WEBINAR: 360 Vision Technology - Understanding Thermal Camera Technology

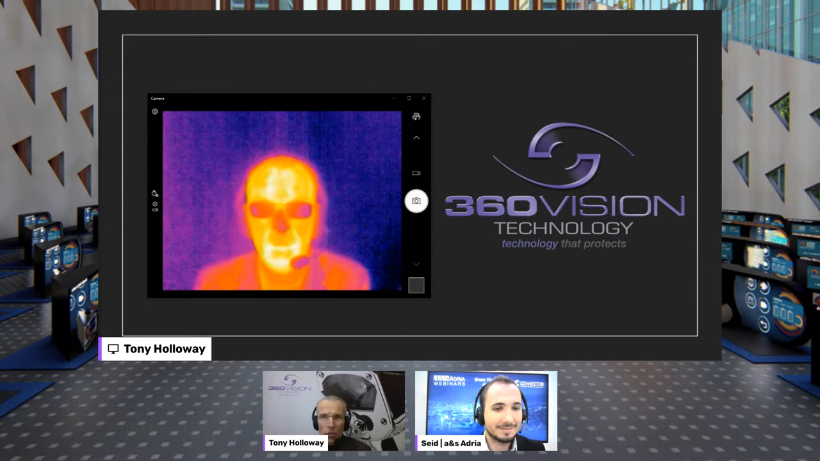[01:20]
But before we go any further into looking into more of this, I'd like to present a little bit about 360 Vision Technology, so you know who we are as an organisation, as a manufacturer. So, a short video presentation, if I may.
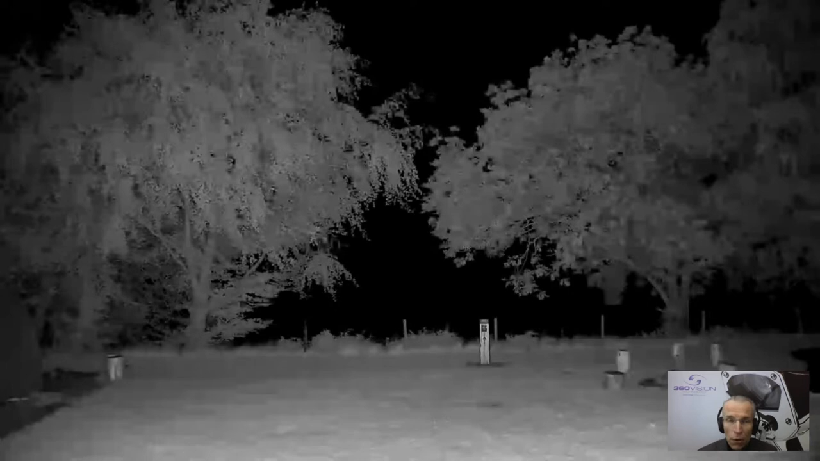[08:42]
Now because of where we are in Scotland, it is super dark. So there's no moon, there's no stars out in this particular evening, there is no ambient light. So we can see here, IR illumination has been added to the actual camera, it's turned the illusion on, and we can see the trees. If we zoom in a little further, we can now see the detail of the fence line. And we can pick out the individual wires and the power stanchion, etc. And we still see the trees.
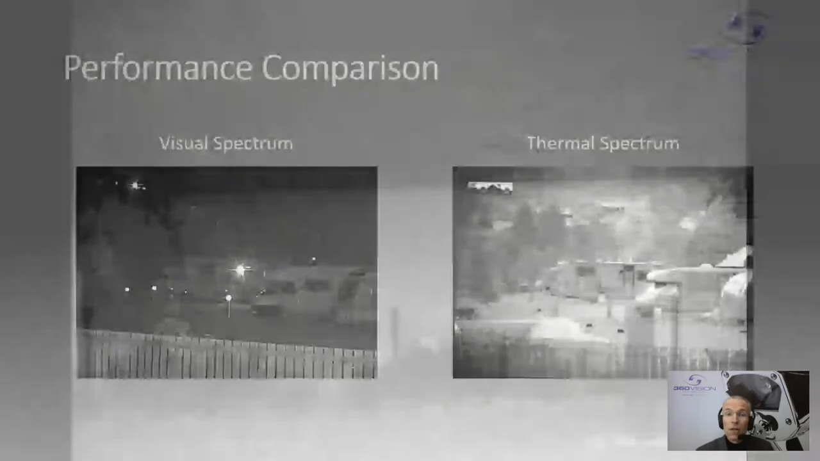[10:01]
On the left hand side, we have the visual spectrum camera. It's in monochrome mode with some higher illumination and it's looking in to the campsite area. And on the right hand side, we have the thermal spectrum camera. So the two compared side by side, we can see so much more with the thermal camera all the way up the side of the mountain, which is beyond the capability of the visual camera because of the restricted illumination.
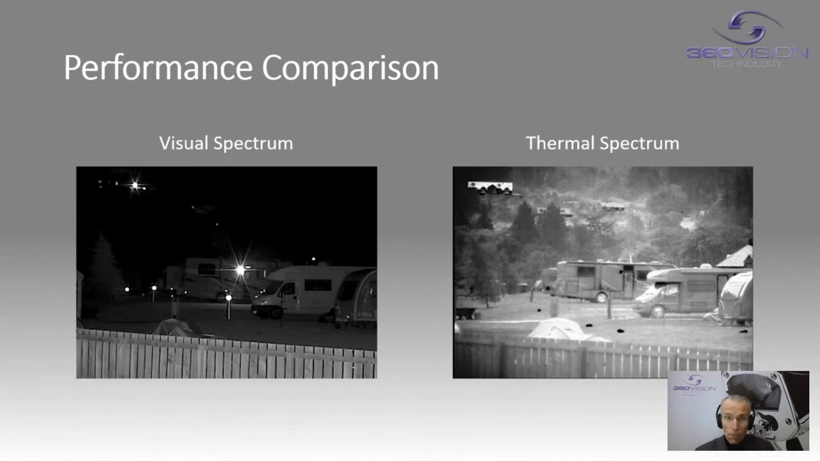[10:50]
So that's why we bring thermal in because there are applications where it can see so much further. But the technology is very different to the visual camera, which is responding to light. So we're going to take a look at the thermal from the point of view of how it actually responds from a camera in comparison to visual.
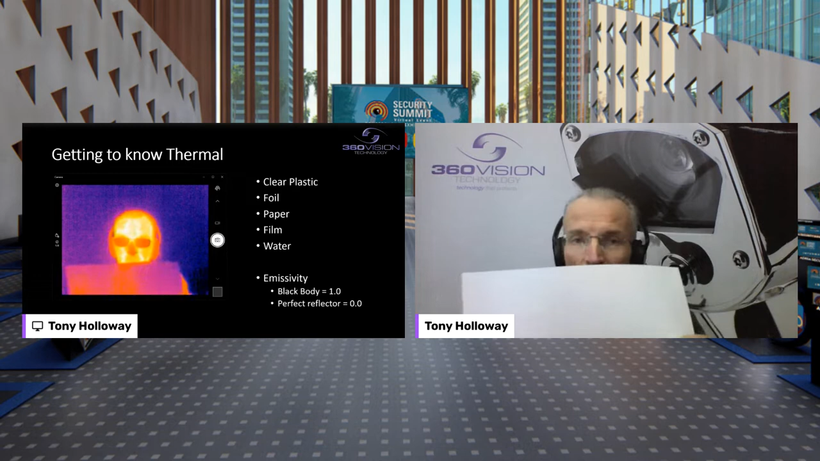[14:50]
The thermal camera actually picks that up quite admirably. Another example, perhaps, something thermal cameras see straight through with plastic and plastic foil, etc.
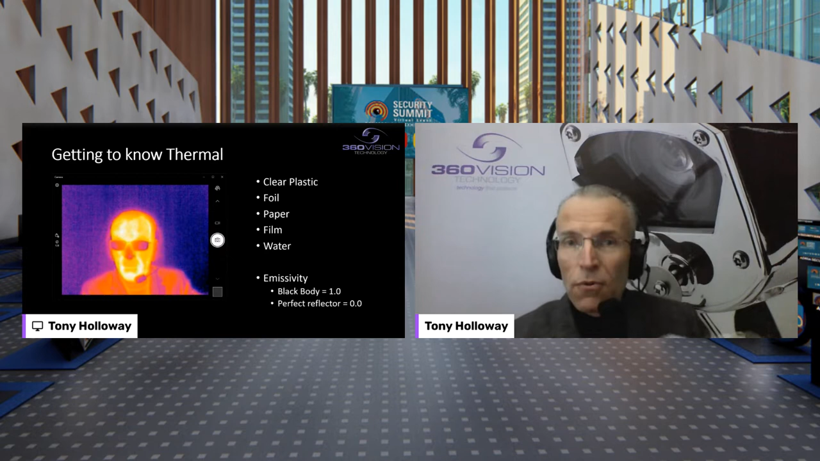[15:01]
And there we are. So you can see straight through that, no trouble at all. The thermal camera pretty much sees through it as well. So no trouble actually seeing through sort of a film material.
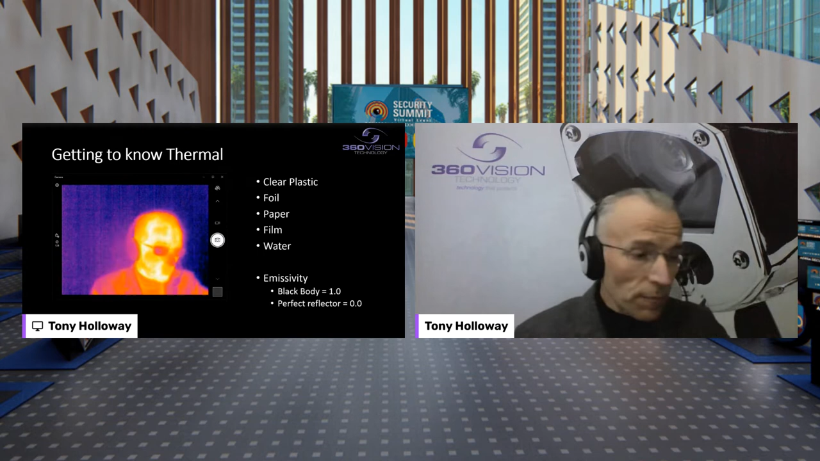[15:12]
But in terms of not being able to see through things, here's a drink, of course, I have on the side here. Of course, in visual land, it's just a drink, you have no idea how high the liquid is.
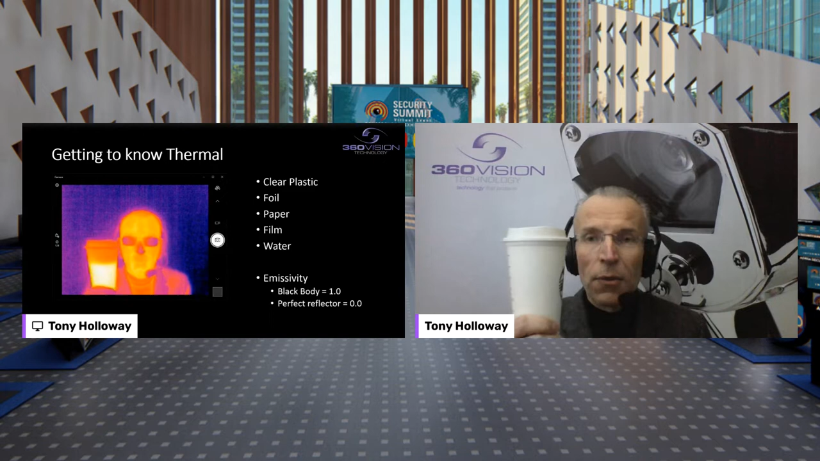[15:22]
But in thermal land, it's measuring the surface temperature, which is very much different in terms of where the liquid actually is, and where the air is at the top where the liquid isn't.
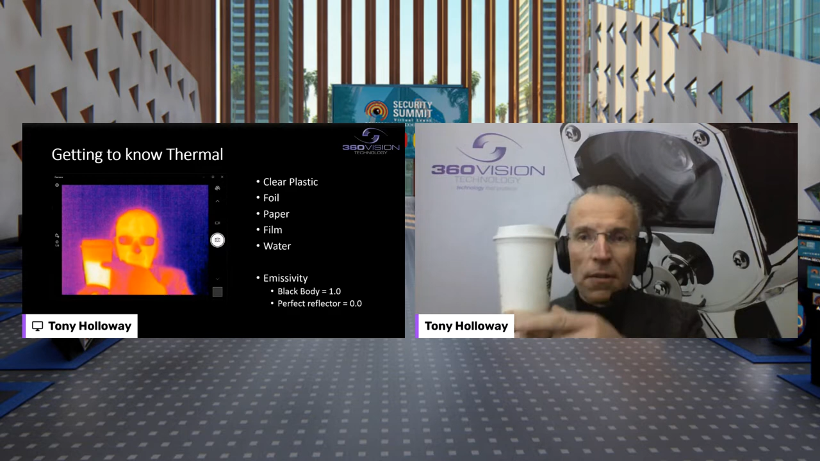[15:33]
So again, another way of detecting it with thermal. But that's quite interesting, even more so when you come and look at perhaps water. And I have here a bag of water, very careful with it bringing it up.
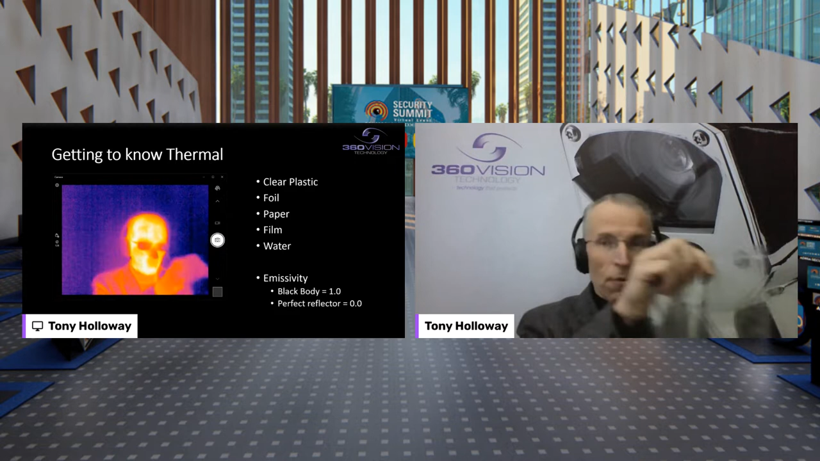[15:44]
So here's the clear part of the bag at the top,
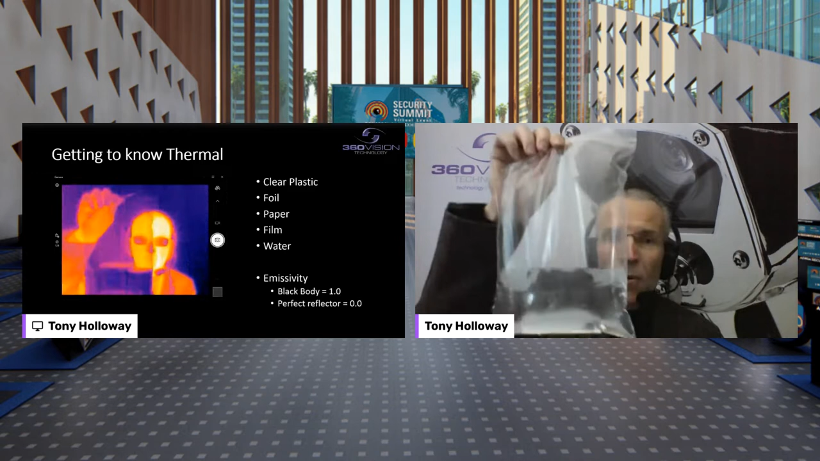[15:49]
but actually bringing the water up quite significantly, you're unable to actually see through water,
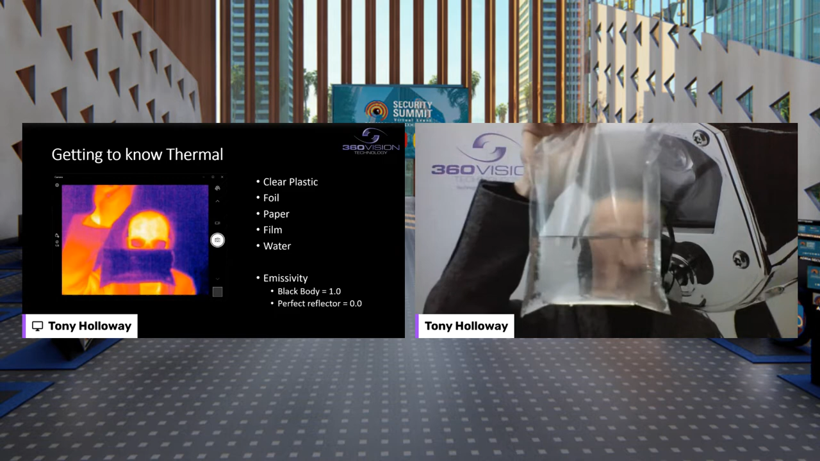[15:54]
we are seeing the surface temperature of the water.